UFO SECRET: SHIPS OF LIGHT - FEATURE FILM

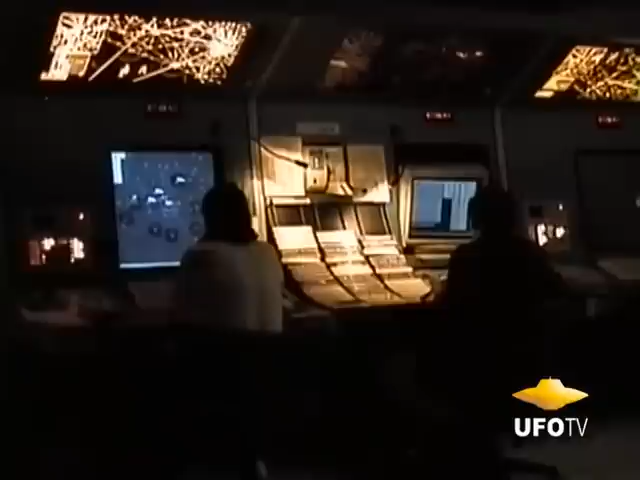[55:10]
We have information about these objects in this area sometimes,
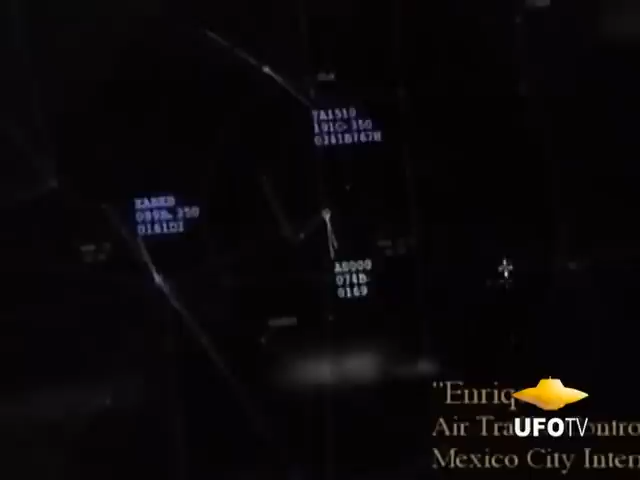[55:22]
very close to the volcanoes also, in Atlixco
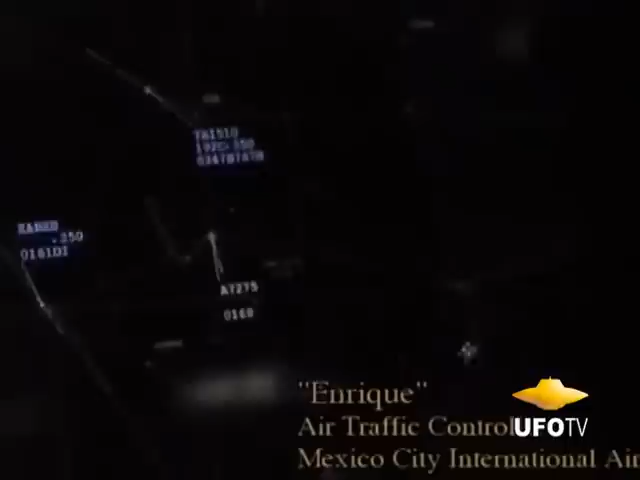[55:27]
and Cuernavaca.
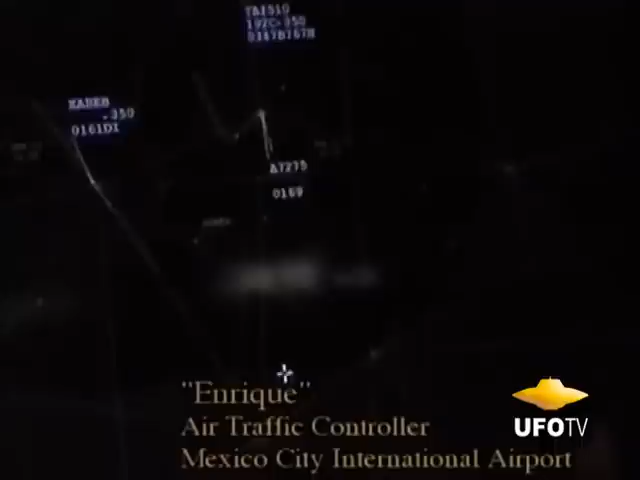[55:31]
Cuernavaca is located here, approximately at 35 or 40 miles south of Mexico VOR, Mexico Airport.
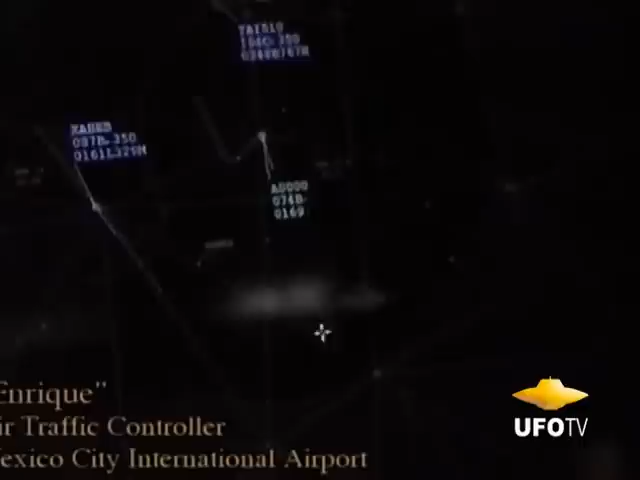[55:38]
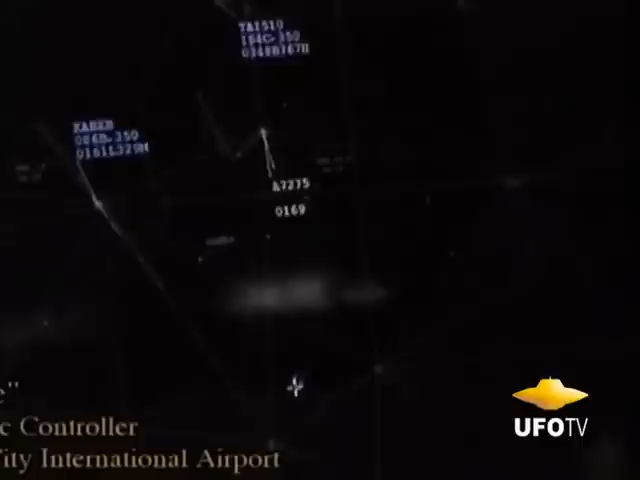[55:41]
And sometimes we have activity there at this point.
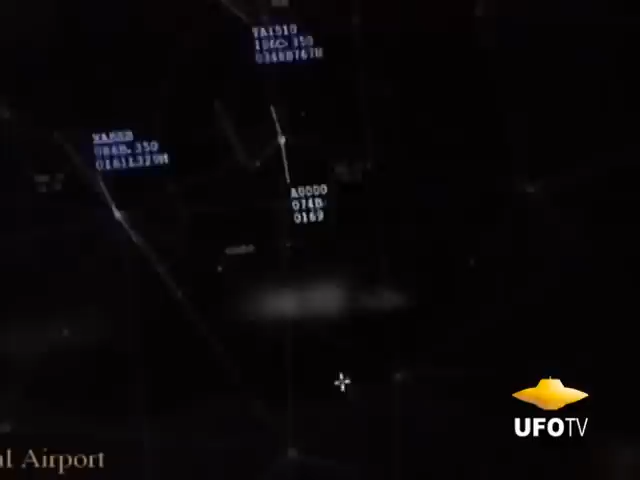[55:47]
But it's near Tepoztlán. Yes, it's very close to Tepoztlán. We have more activity
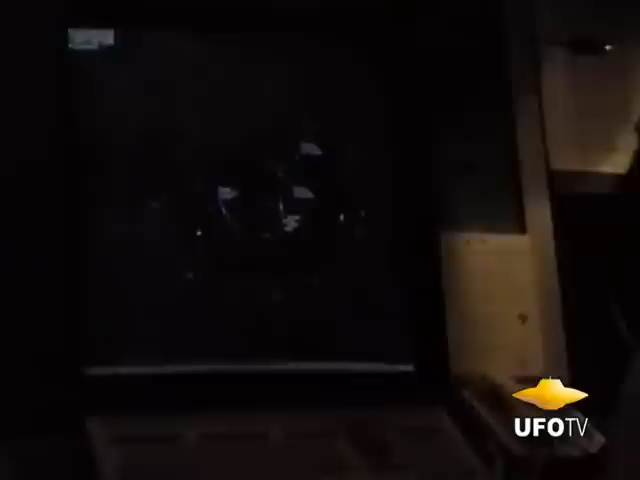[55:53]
in this place than in other of the Mexico around this one. Oh. There.
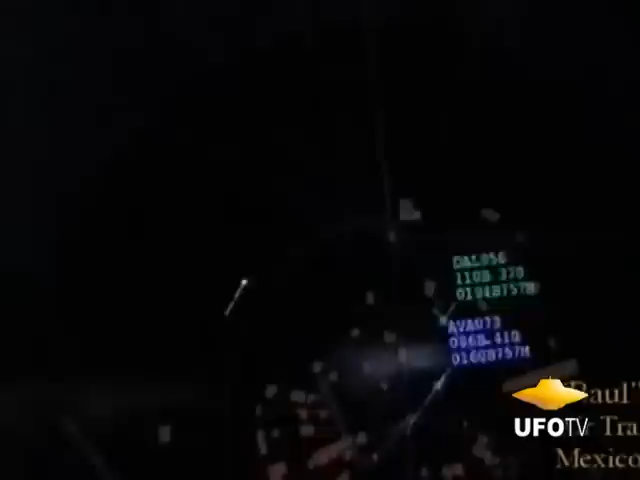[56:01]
Yeah, I have it. This is what we see. See? We can put it in green.
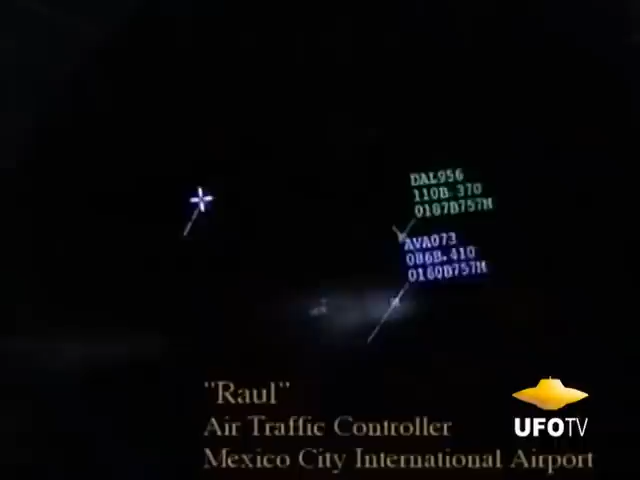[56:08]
There it goes. Disappears. Comes and goes. That's what we saw. And that's the only one.
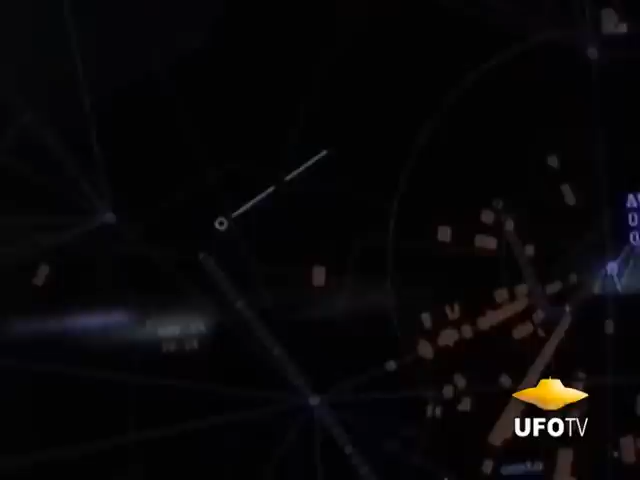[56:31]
What kind of flight characteristics they seem to have? See, like this, with these 2 minus vectors, this aircraft or whatever it is gonna be in 2 minutes.
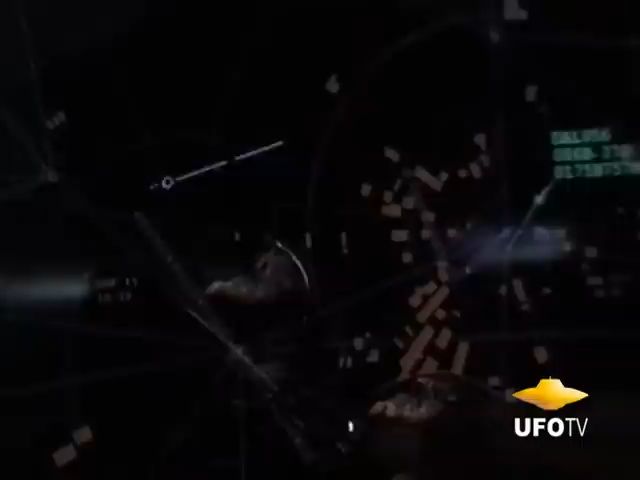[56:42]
He could fly that right to here. So we're talking about.
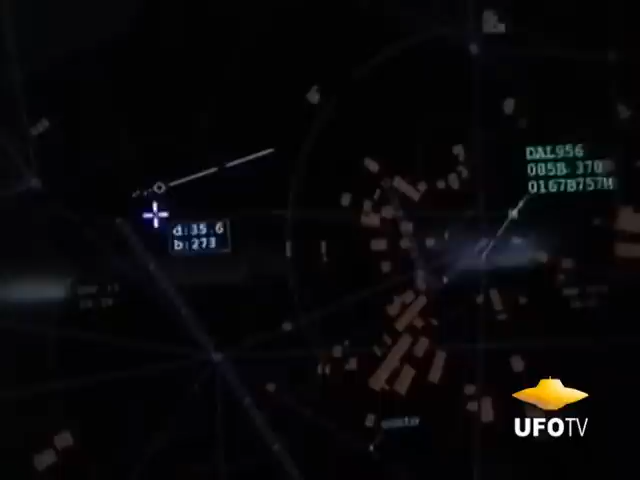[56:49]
Oh shoot! See, he was explaining like this. He was talking about 13 or 14 miles in 2 minutes.
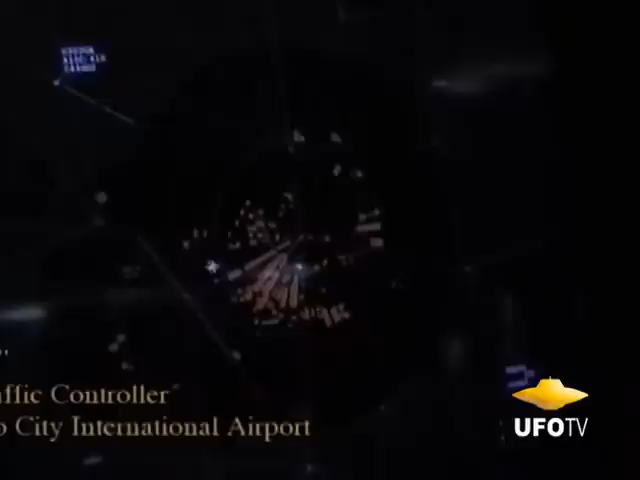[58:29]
And in this area, around this area, he saw a very
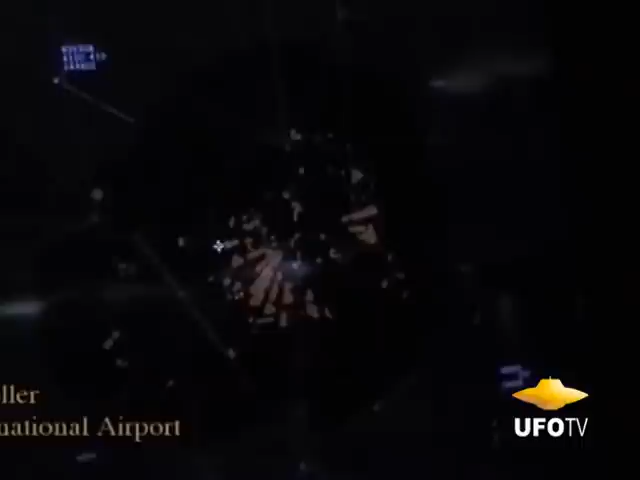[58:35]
bright light that he was asking if that was another aircraft coming toward him.
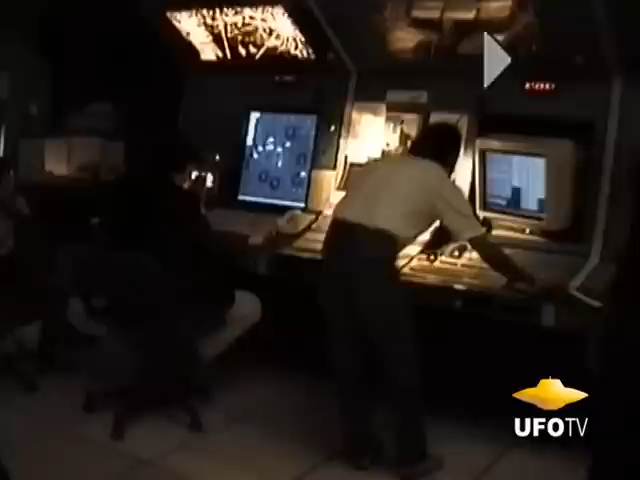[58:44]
We didn't have any other report that an airplane was coming. So we couldn't explain what it was. We started seeing some echoes, but we didn't see one exactly in front of him.
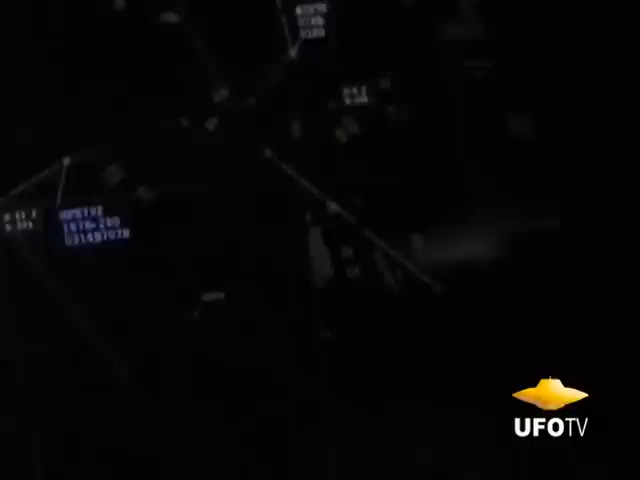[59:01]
He and another airplane who was coming also behind him,